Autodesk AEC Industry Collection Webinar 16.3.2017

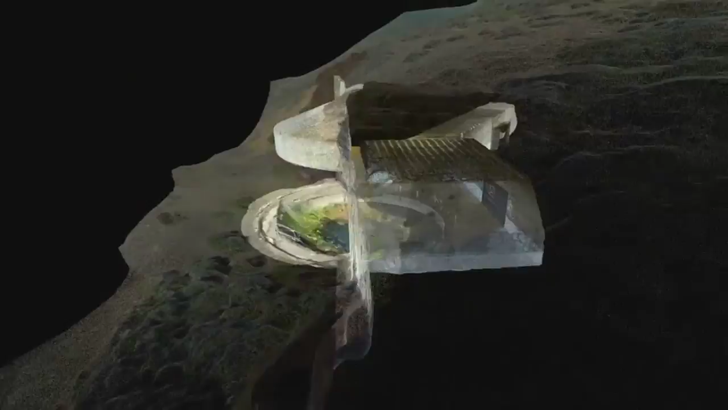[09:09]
And photogrammetry, as you see here in this video, you know, we have today high definition cameras and we have the drones,
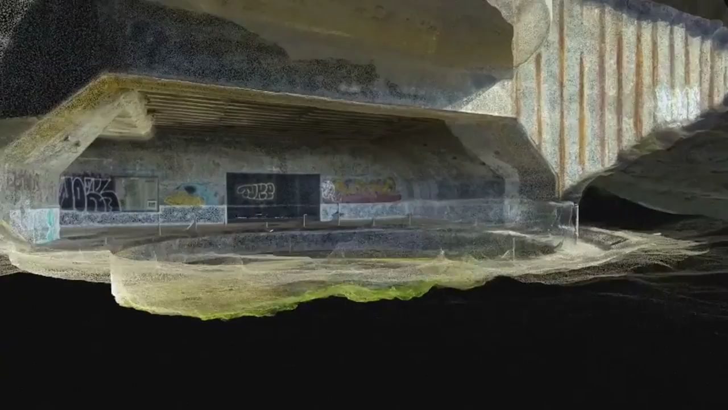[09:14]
I made an example of this, I show here, possible with the use of our software,
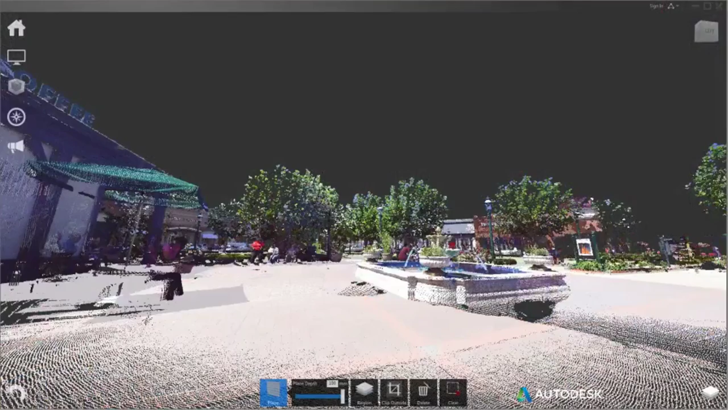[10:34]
And here we have some, just a video that shows some examples of how you can refine and how you can work with your scan data in ReCap.
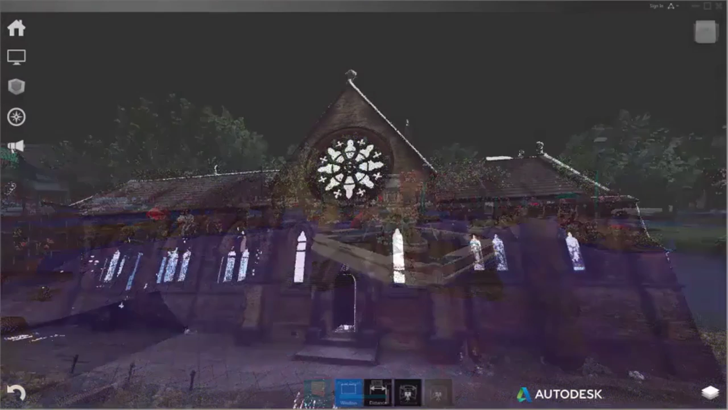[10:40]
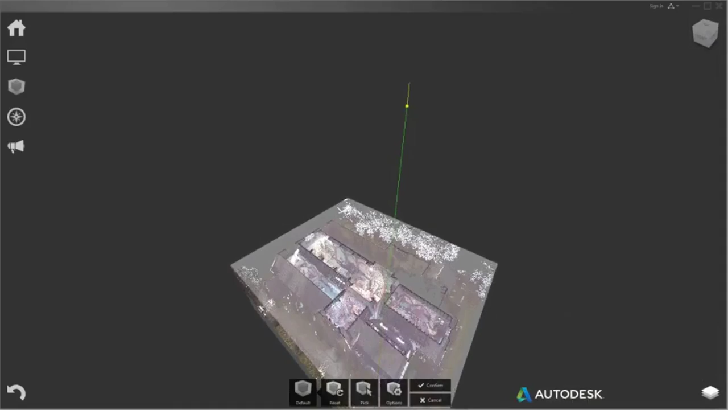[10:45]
You can look at sections, you can do measurement, you can even pick objects in your scan data and remove it.
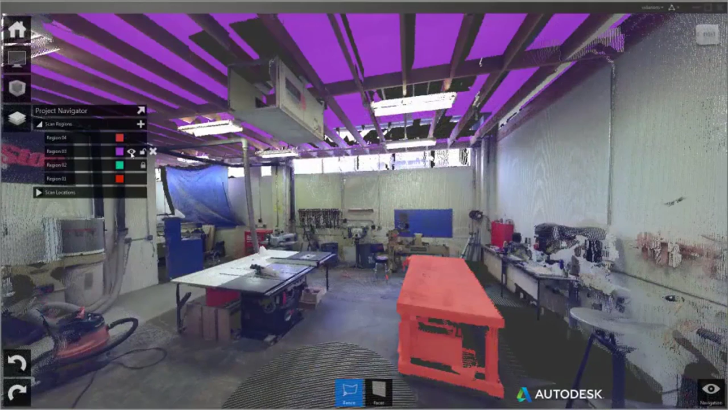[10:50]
For example, walls and other objects.
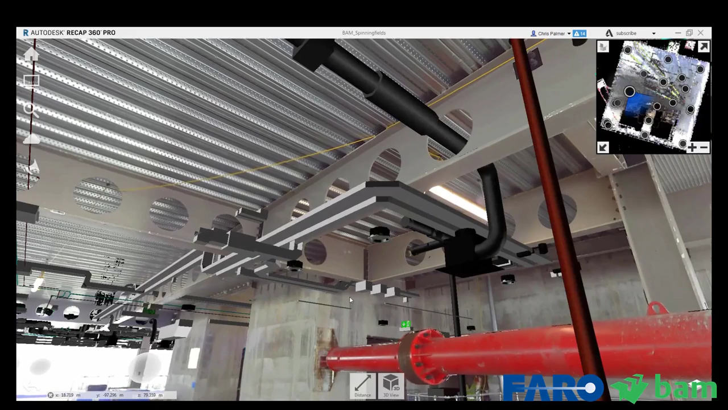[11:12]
Other benefits with the integrated workflows between ReCap and other products is how we can use, for example,
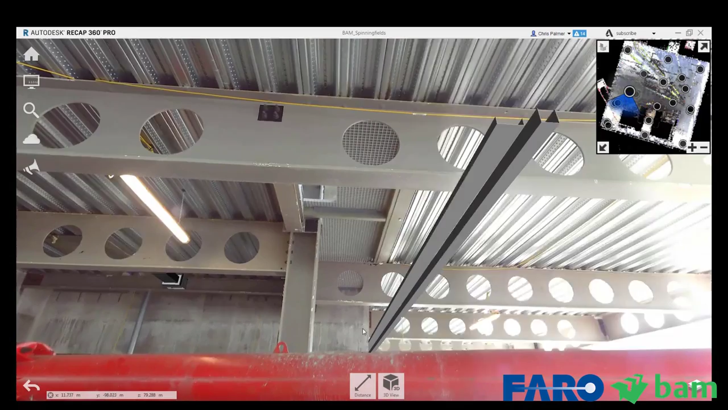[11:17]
Navisworks design to bring that into ReCap to view as build with the design.
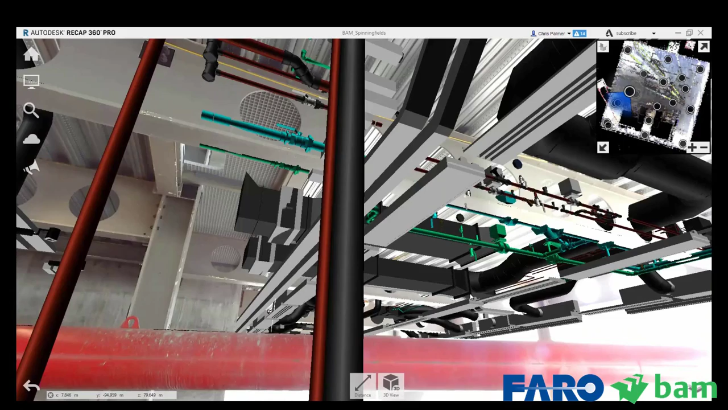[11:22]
So, in this case, customer BAM, they have built the structure of the building.
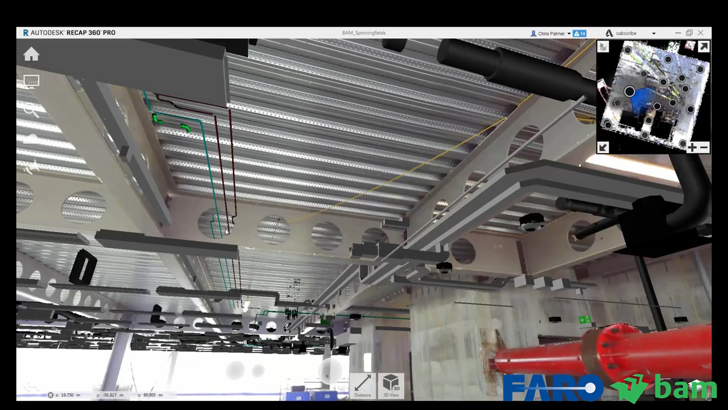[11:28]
You can see the walls, the pillars and the beams.
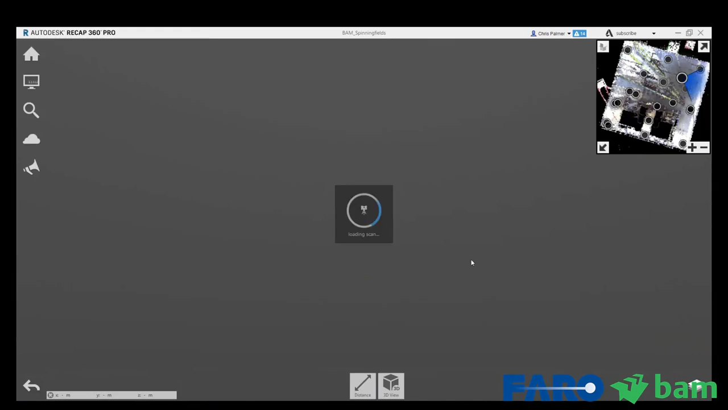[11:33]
And you can see how the design MEP installation with pipes and ducts can fit into the capture as build environment.
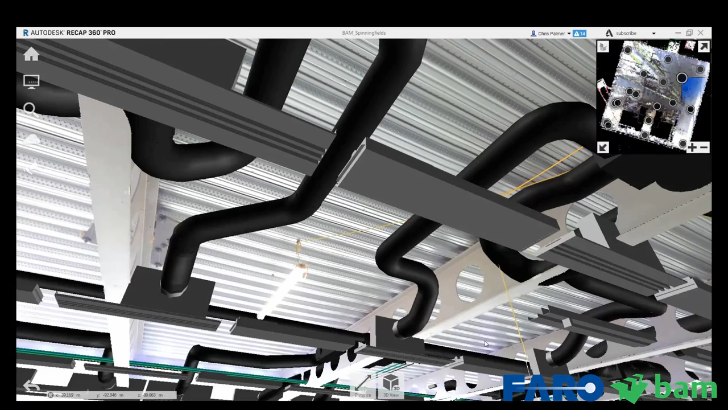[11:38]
So,
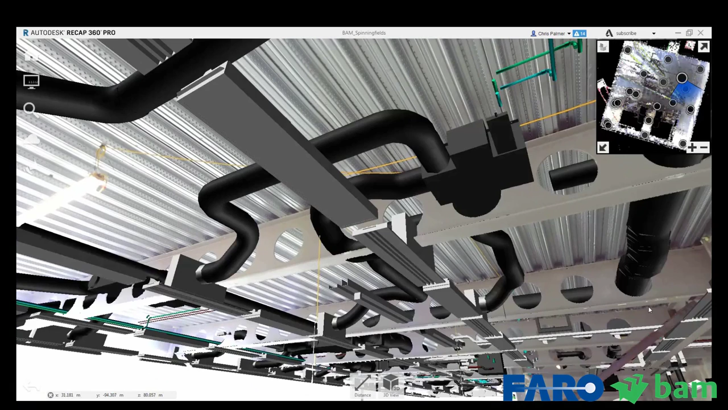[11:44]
here we are really using the scan data to compare the design during the construction.
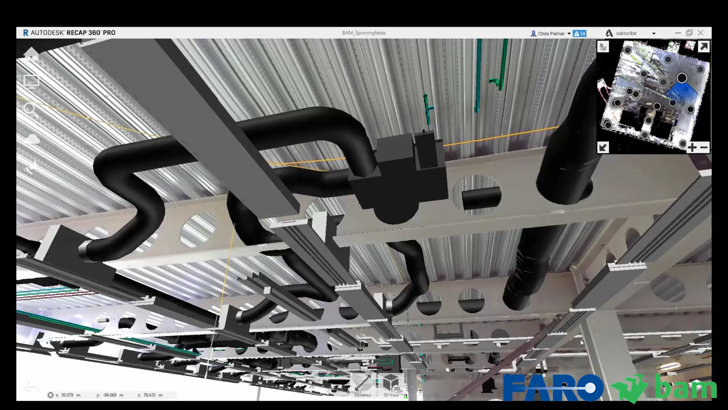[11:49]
So, a great way to review as build with the design.
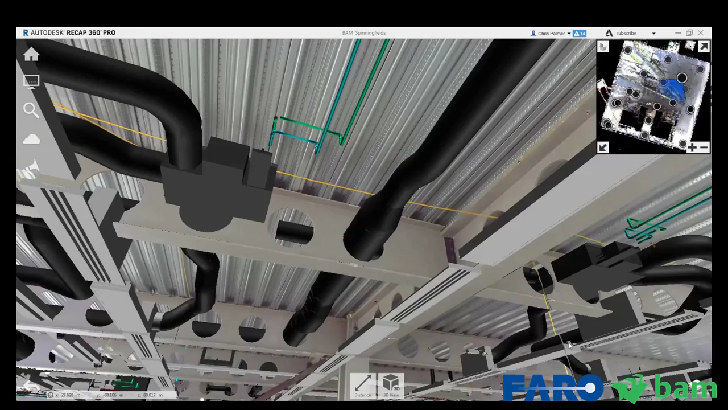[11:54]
So, reality capture has improved a lot. It can be used to capture all sorts of existing conditions, both in early stage of your project before design, but also during construction to review progress and compare as build against the design. And looking at the AC collection, it's a reality capture solution recap is included.